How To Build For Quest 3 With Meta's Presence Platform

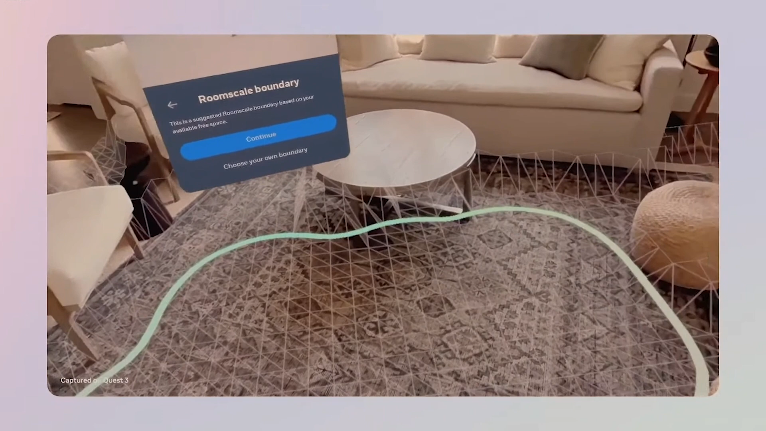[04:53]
So first of all you can scan the room, you can basically just walk around and then you get like an interpretation of this is a table,
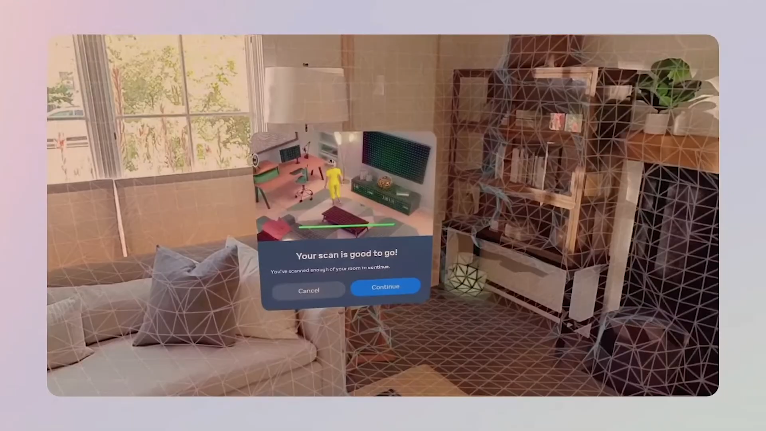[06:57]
It's the presence platform capabilities like scene understanding that enable these games to have virtual objects interact with your real world objects to create completely new gameplay experiences.